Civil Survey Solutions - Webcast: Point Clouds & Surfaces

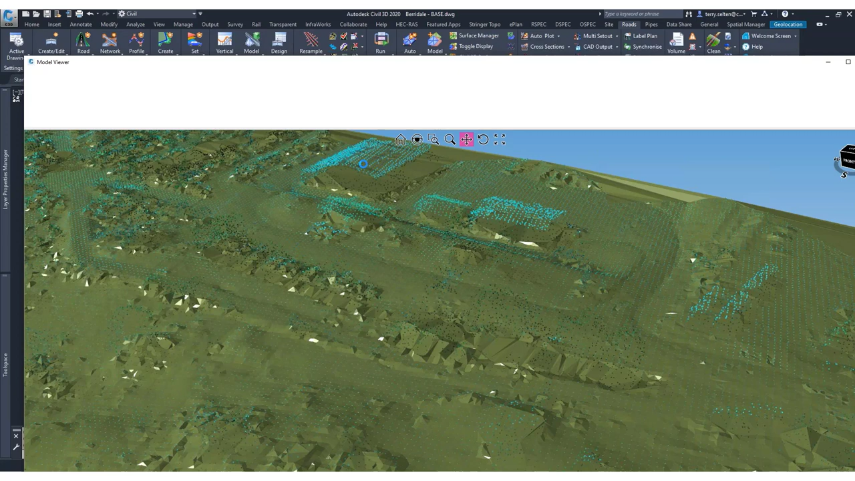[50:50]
We now have an arrow photo as our base.
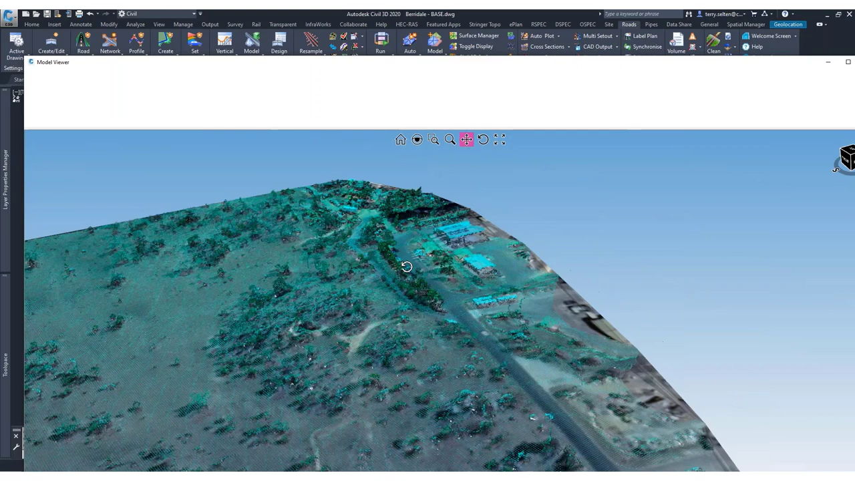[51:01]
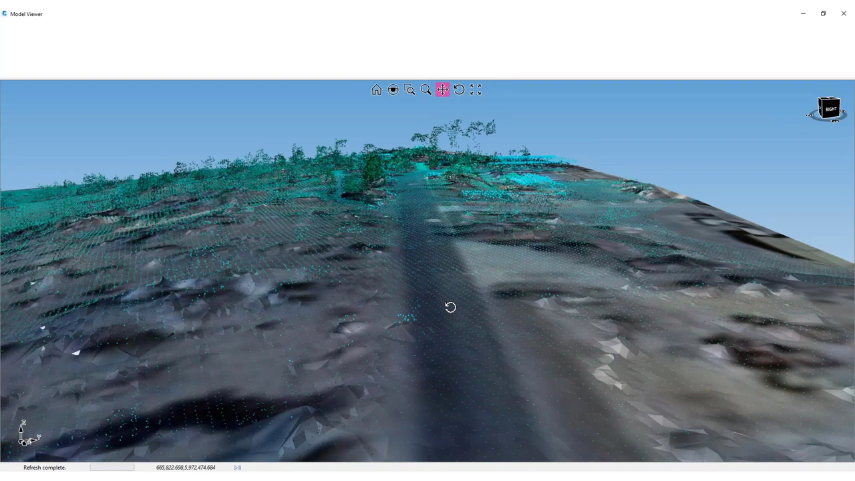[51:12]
So even as I navigate through, you can see how my image is
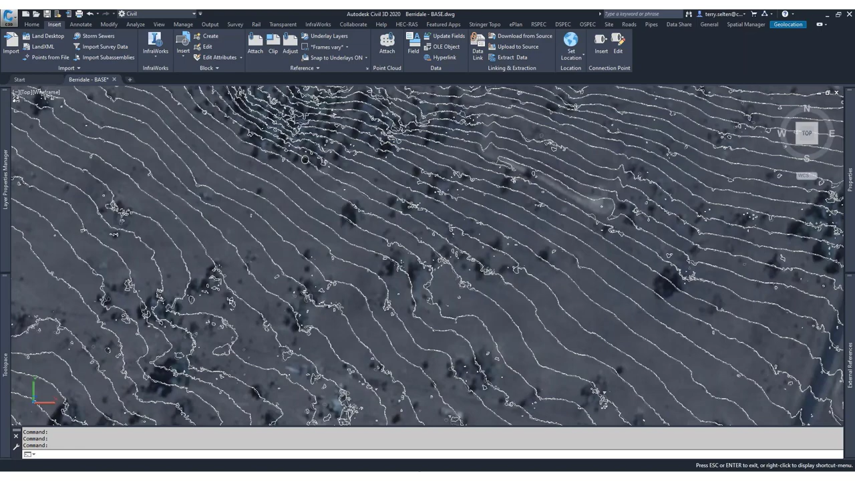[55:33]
And you can see the similarities and differences depending on the colour of the contouring.
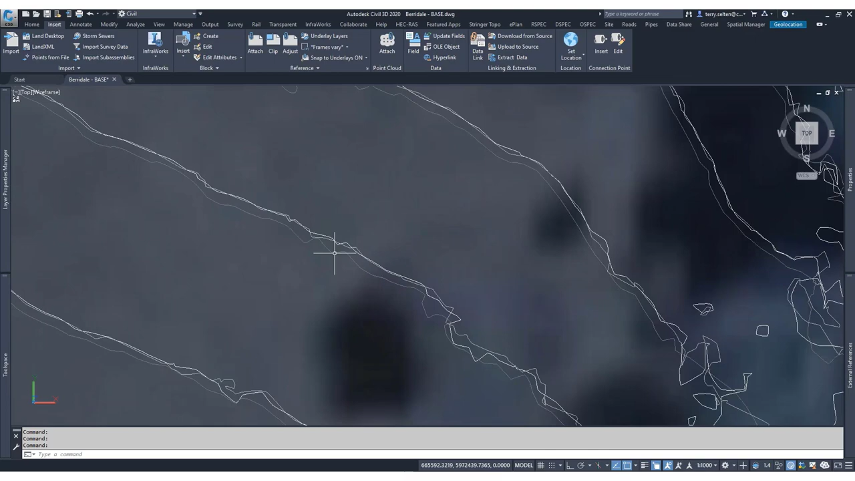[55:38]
So you have these three different shades of grey.
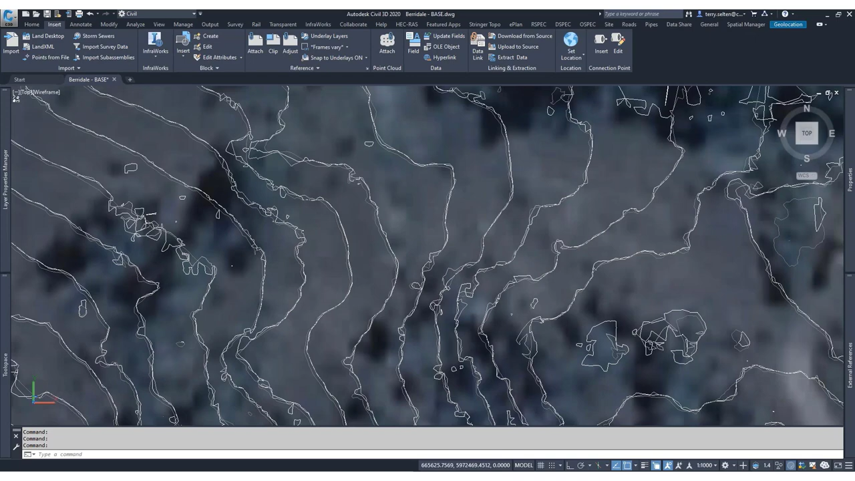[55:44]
So you can see the similarities and the differences. So with the outliers for the buildings, for example, some styles will include that. Now any of these styles in the surface, I can click on the properties. And it will tell me that source data.
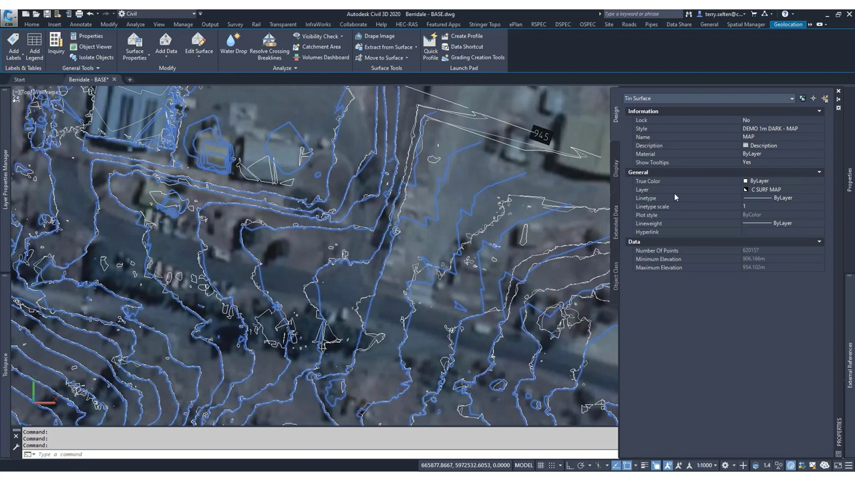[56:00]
And so we can, we call this one map. So that was the map method. For example, this is the civil site design surface.
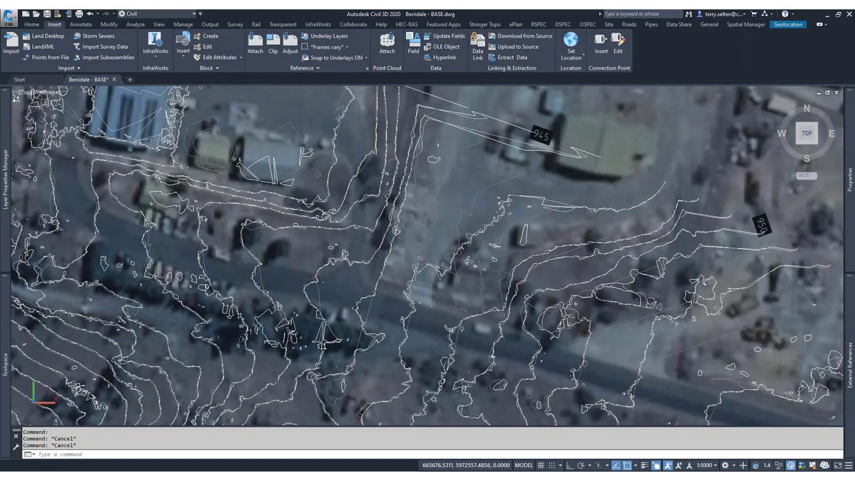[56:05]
And the light ray was the civil 3D method. So another way we can do those in comparison is I'll just type here for polyline. I'll draw my polyline through.
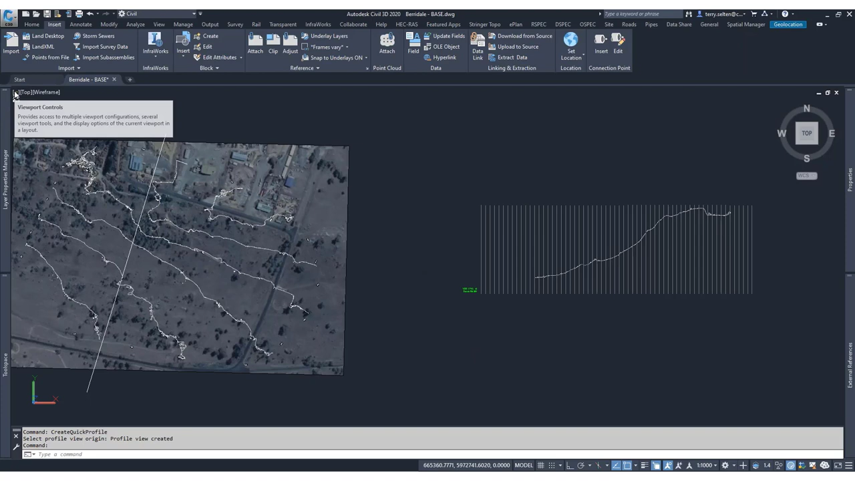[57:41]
You can do it in the view tools. But I like to use the shortcut up here. Click on that minus. Fly out and we'll go with two vertical views. Split my view in half. And then I can focus on the profile on one view.
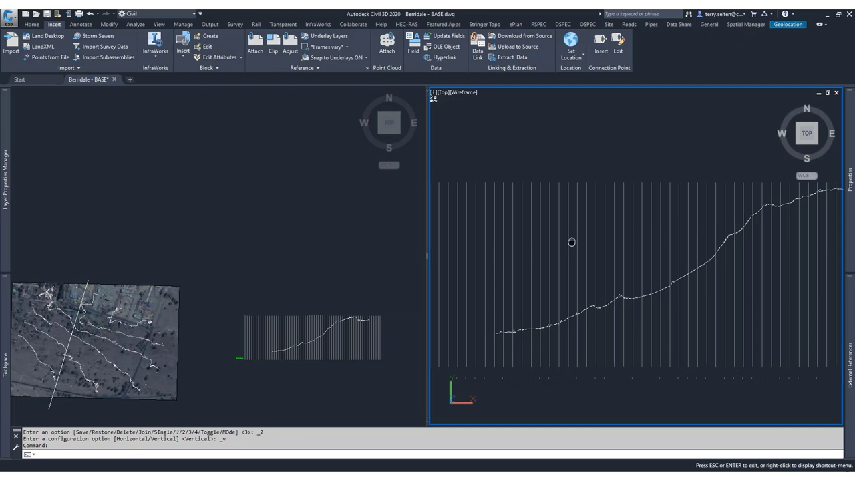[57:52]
And plan on the other view.
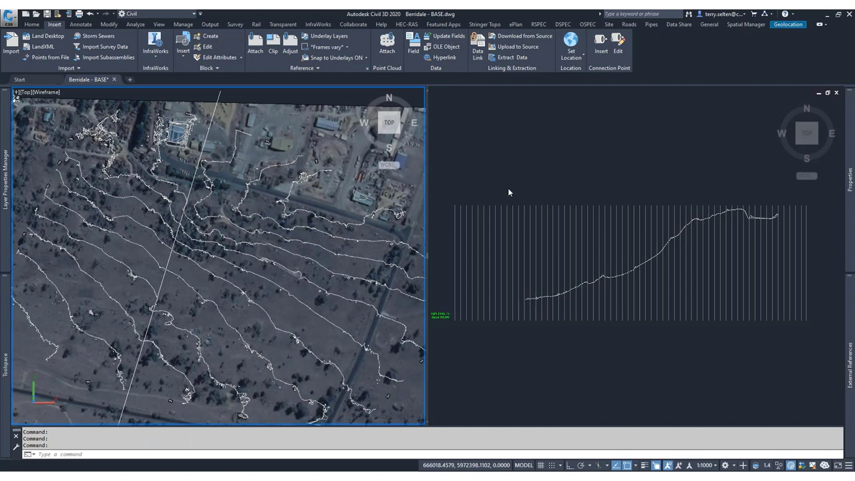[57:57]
And another interesting civil 3D tool. If I select my profile, I get a contextual ribbon. And I can look at my, set my station tracker up here. And so I can go to my options. I'm going to change this one to yellow. So that it stands out. And I'm just going to reduce that down to 10 meters. We're happy with that. So click OK.
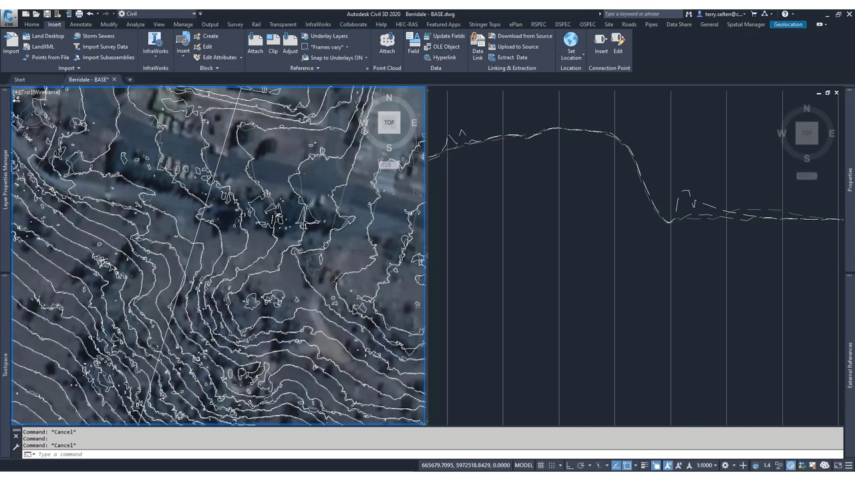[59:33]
We didn't need that. And so what I wanted to do. Was to show you some simplification tools. So some of these surfaces are including quite aggressive data. Can be quite messy. So you can select your surface.
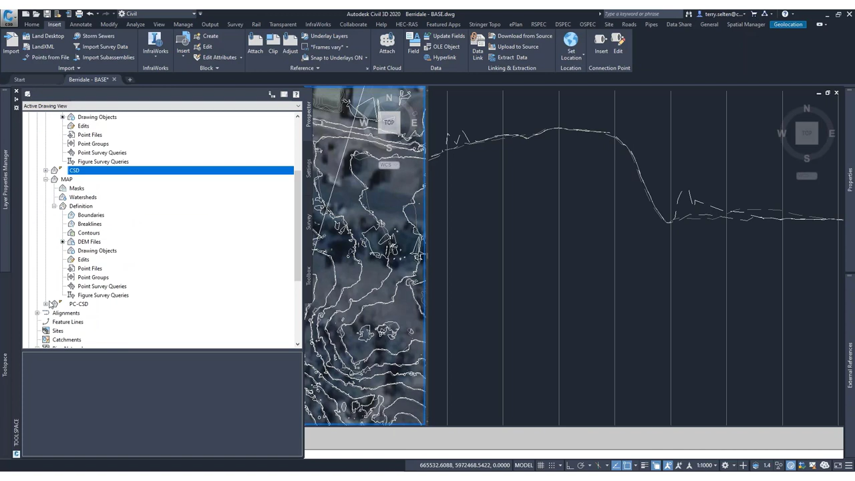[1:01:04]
In the definition for the surfaces. So you can. Make your edits. And. And. Determine. Which. Surface you want to edit. And. That will be displayed here. In your definition. So. If you. Read points. Add. Add triangles. Flip triangles. Add points. Etc. All of those will be listed here. In the tool space. So. Regardless of which surface you edit.
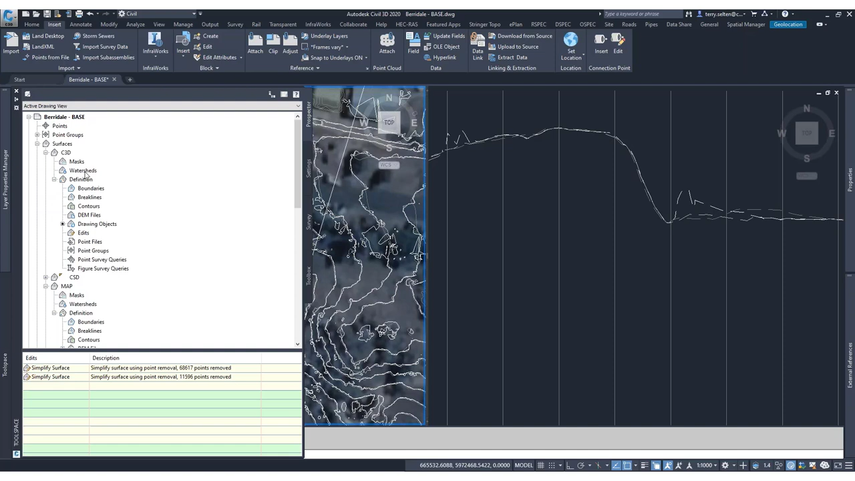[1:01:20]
You've got control over. Whether it's. Which edits. Are applied to which surface. Okay. So. That's pretty much it. For.
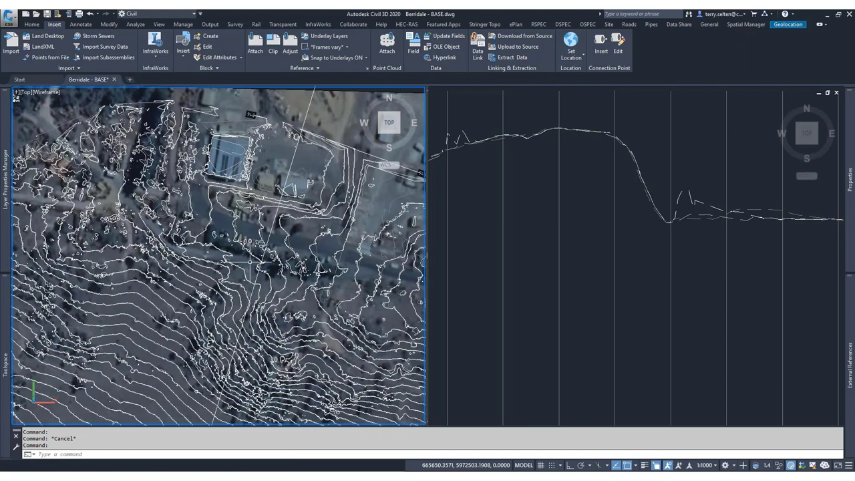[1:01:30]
Creating a surface. JT. Is there anything else. That you. Wanted me to. To come. No. Look. Appreciate guys. We are. Just over the hour mark. We all. Try and keep our. Webcasts around that. Around that mark. So. We. Have had a few questions. For. In relation to some of what you've spoken about. I guess. The. The main one that. Has come through from. One of the users. Is. The. Difference between. The civil side design surface.
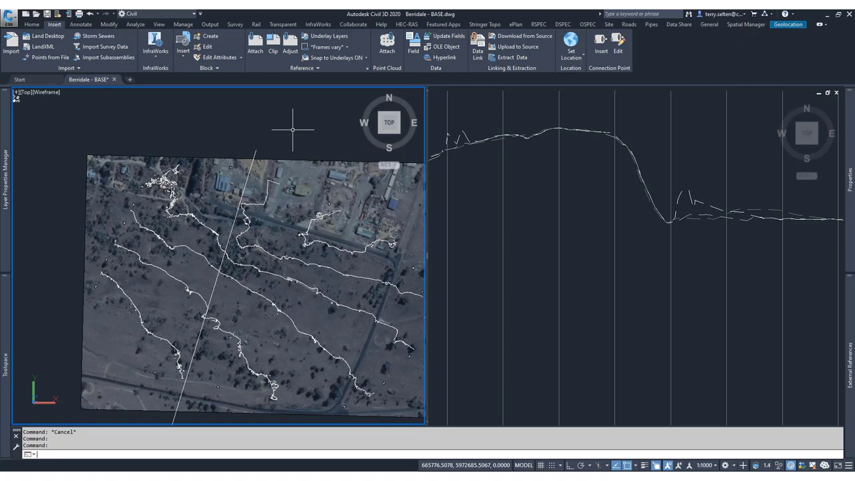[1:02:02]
And the others. In relation to the contours. And. I guess if you can zoom in a bit Terry. If we can sort of see the comparison. I mean.
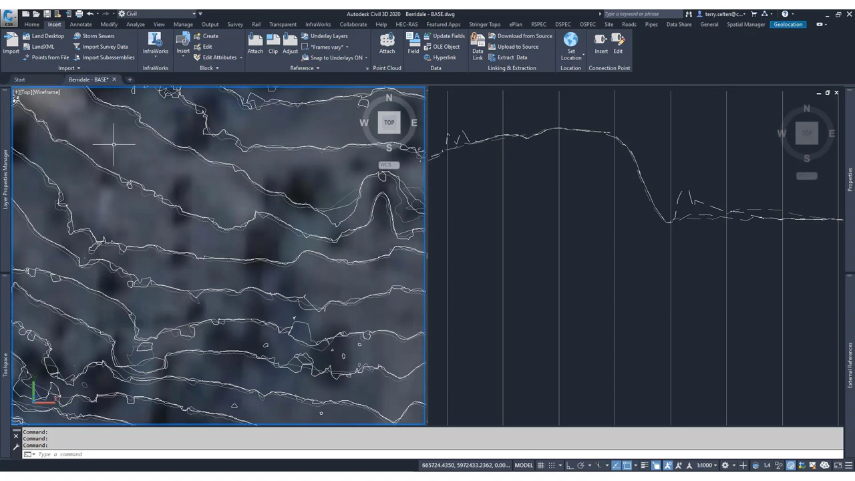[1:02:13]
I'll. Be honest. Considering this is. You know. A. You know. Brownfield.
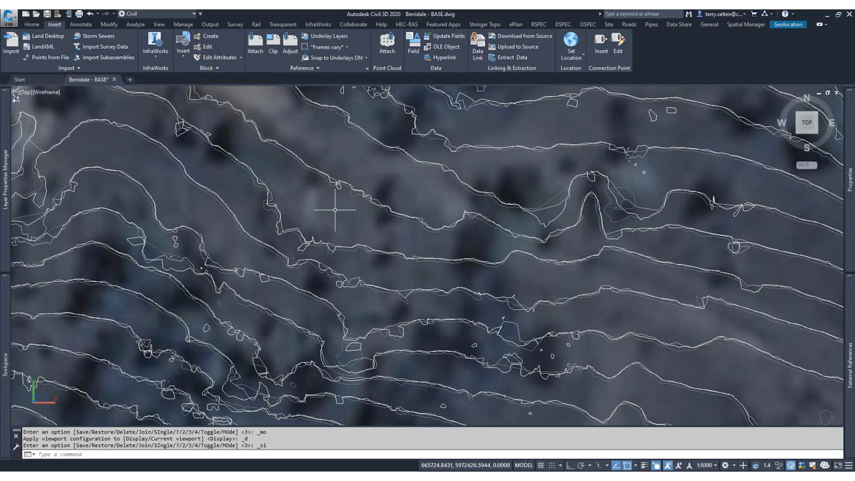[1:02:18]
And it's just simply interpolating points. There are a couple of factors that are involved with civil side design.